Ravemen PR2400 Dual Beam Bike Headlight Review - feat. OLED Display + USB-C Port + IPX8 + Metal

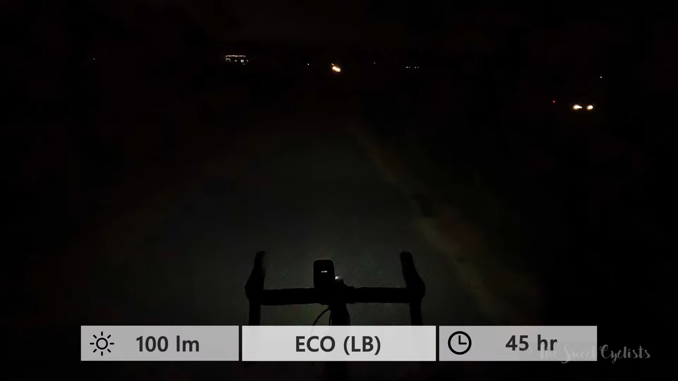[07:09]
In terms of output modes there are actually eight different modes you have a low beam which just runs the center led and then high beam which turns all five leds on. You can see you have very low modes and eco mode then as you go up you have 500 lumen with five and a half hour runtime 900 lumen for the high mode and 3.4 hours which is pretty good runtime so even if you're doing longer rides you have power. Rapid flash here is 500 lumens and great for urban riding then with a high beam mode you have three modes you have low medium high you can see it goes from 600 to 1200 all the way to 2400 with that one and a half hour runtime which is not bad given the size of the battery.
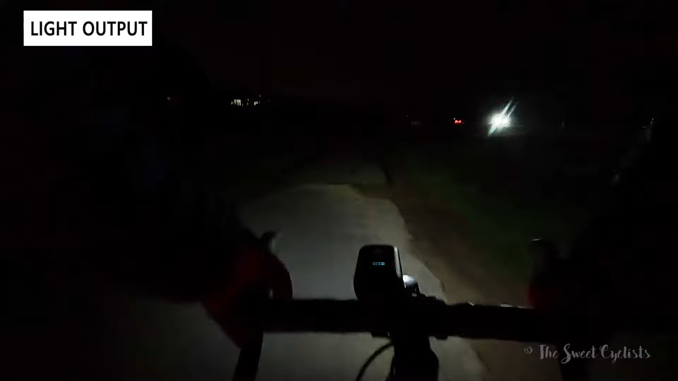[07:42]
The great thing about this light again though is the dual beam design so here's the low beam and you can see you have plenty of options you do have to watch out for that flash mode so when you're cycling through you want to make sure you cycle through it quickly as it can be distracting. The beam pattern on it's pretty nice so it's wide and diffused with enough throw to see down the trail and still see things around you. If you do a lot of mountain biking or gravel riding or really a dark trail you can hit the high beam mode and you can see it really lights everything up.